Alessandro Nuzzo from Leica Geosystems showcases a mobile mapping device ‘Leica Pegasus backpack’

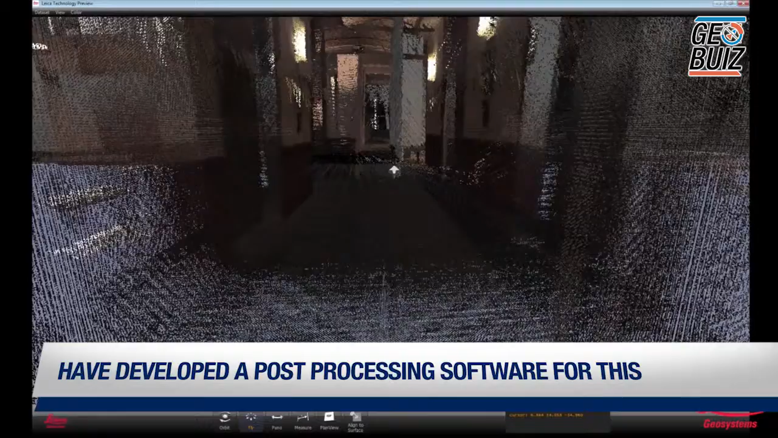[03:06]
This means you can choose what you want to post-process, and with one button, you can run a batch that will
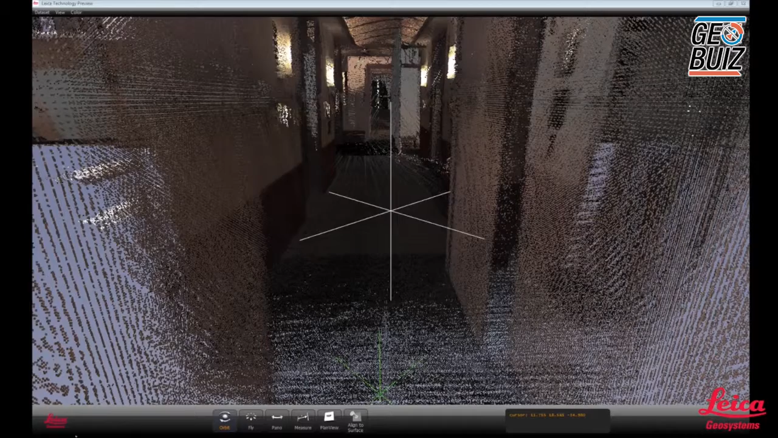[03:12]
post-process all the data. After you have post-processed the data, we can go and work inside S3R GIS.
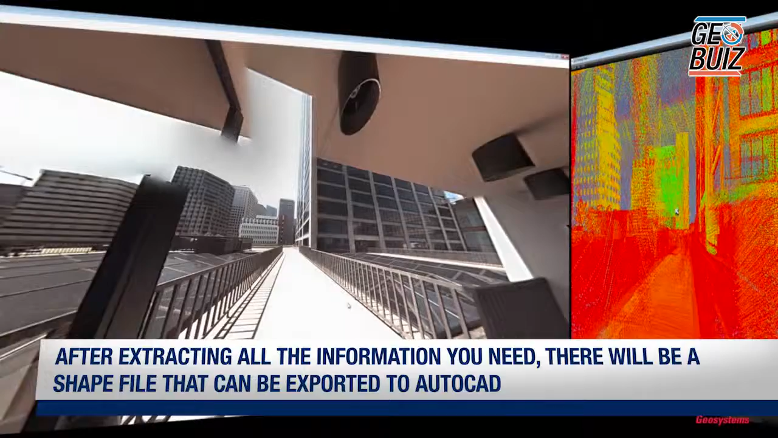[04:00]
In Leica AutoPIM, the one-click post-processing solution,
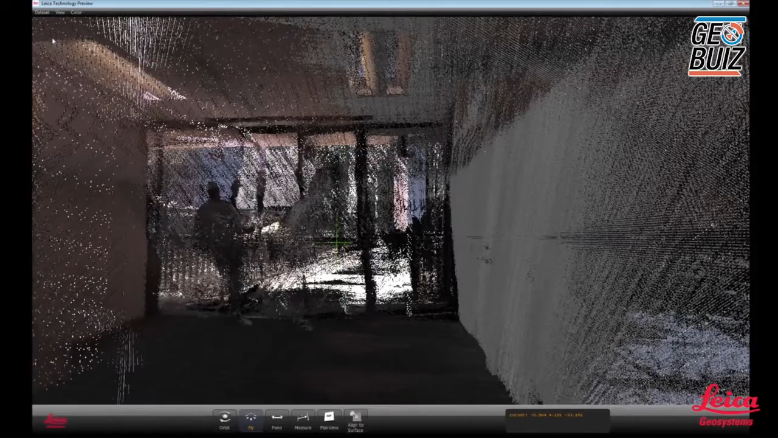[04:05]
we merge together the trajectory calculated by Inertial Explorer, the images,
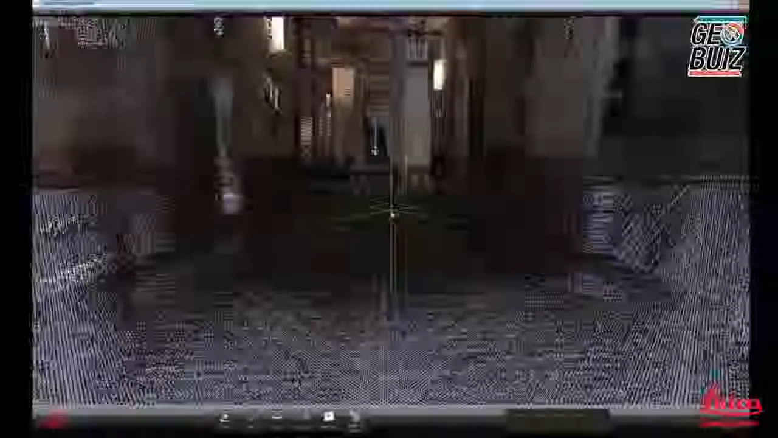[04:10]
and the point cloud together, and have a native file format that can be used inside S3R GIS.
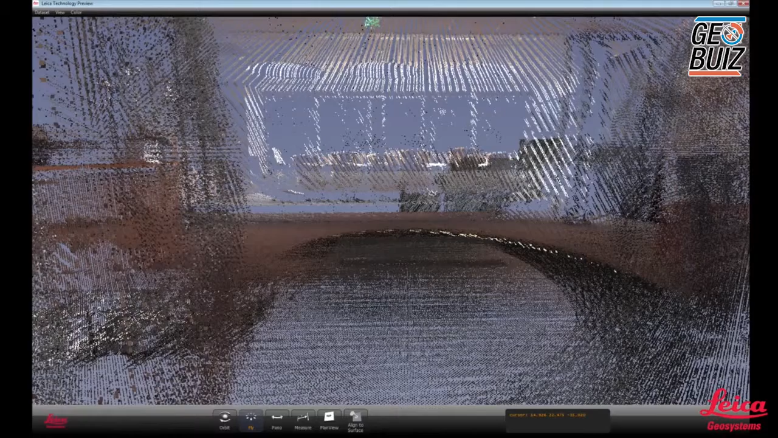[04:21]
There we have a native plugin called Map Factory, where you can extract the information with various